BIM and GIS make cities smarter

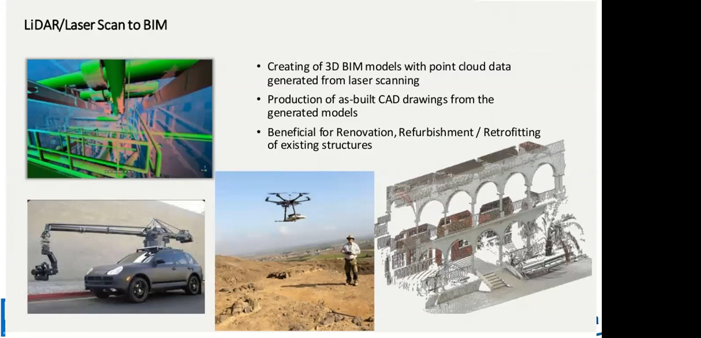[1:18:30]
اعاده تاهيل المدن الاثريه او المعالم السياحيه الاثريه، بدون ما اعمل لها طبعا رفع مساحي بالطريقه التقليديه، بقدر اعمل لها مسح جوي، وطبعا بينتج عن الشكل اللي احنا شايفينه قدامنا ده. دي مش عباره عن صوره، لكن ده بوينت كلاود، ده شكله ثلاثي الابعاد، كل نقطه فيه واخده اكس وواي وزد. تمام،